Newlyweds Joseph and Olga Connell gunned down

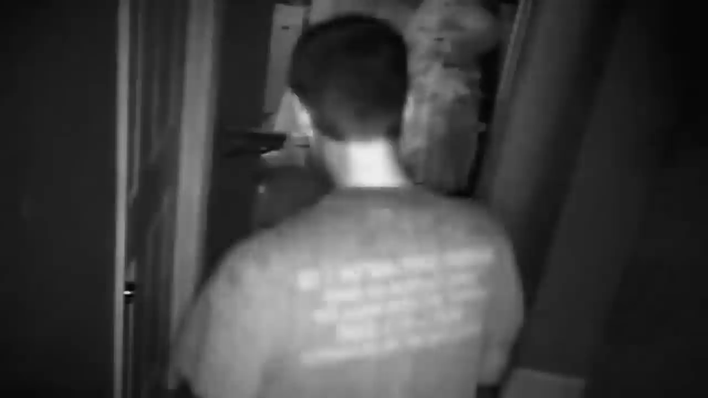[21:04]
Oddly enough, he actually seemed to be pacing back and forth in front of these cameras a lot. It almost seemed purposeful. On top of that, he was making a lot of phone calls and text messages. But when the police looked at his phone history that night, suspiciously, they had all been manually deleted.